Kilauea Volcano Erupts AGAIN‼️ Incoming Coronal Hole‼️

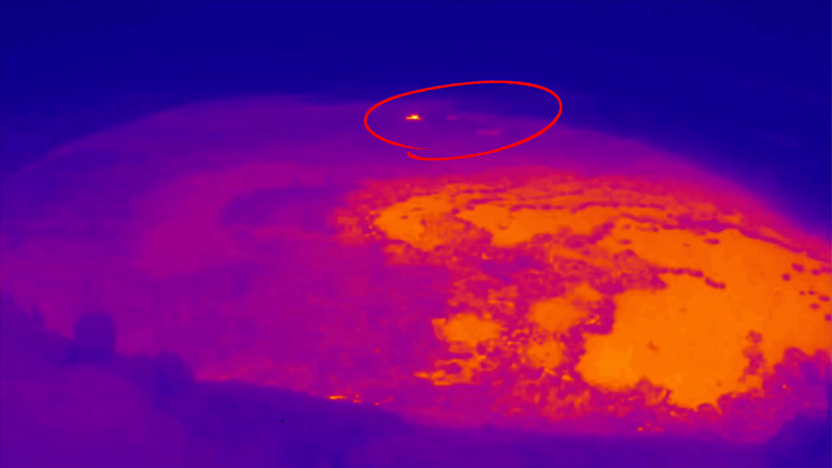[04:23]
And then you can see in the top screen there, the infrared imagery, there was a little burst or a melting of the surface.
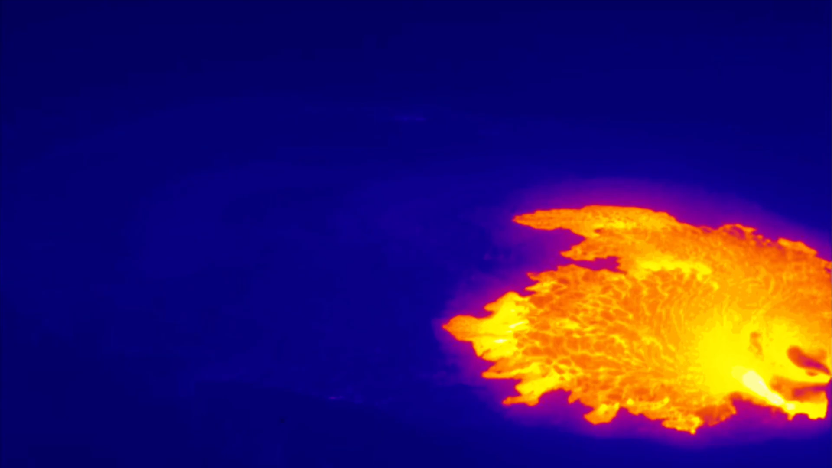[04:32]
And then all of a sudden, fountains of lava again started spewing out from a hole in
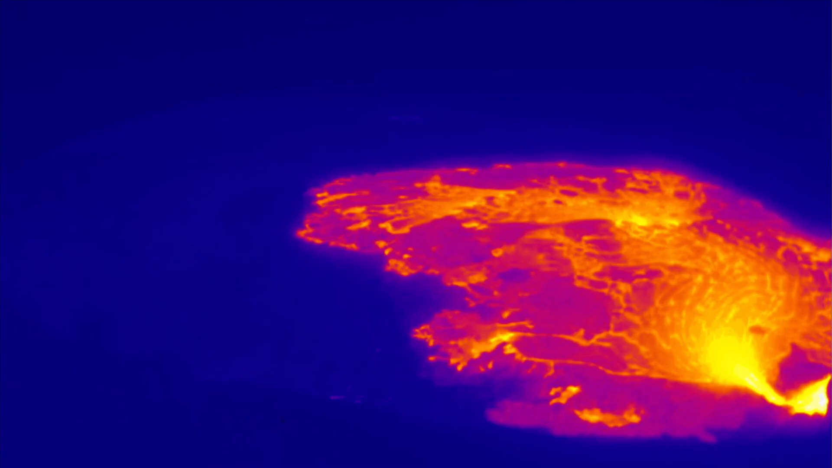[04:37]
the north
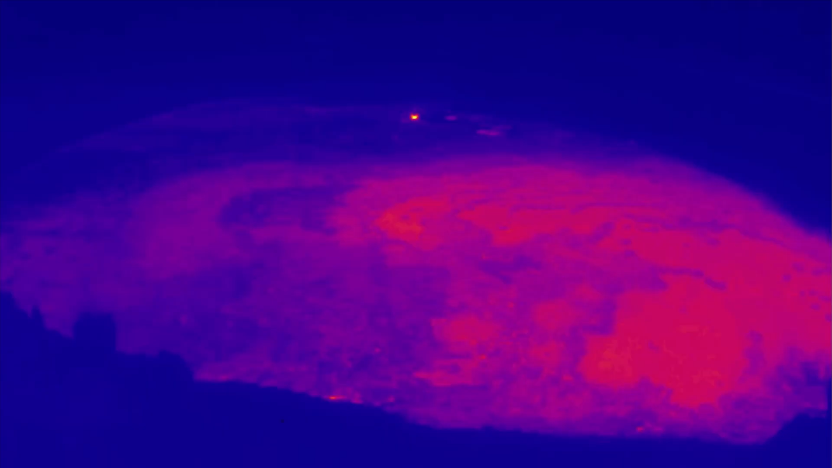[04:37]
and covering the cooled surface of the Kilauea summit caldera.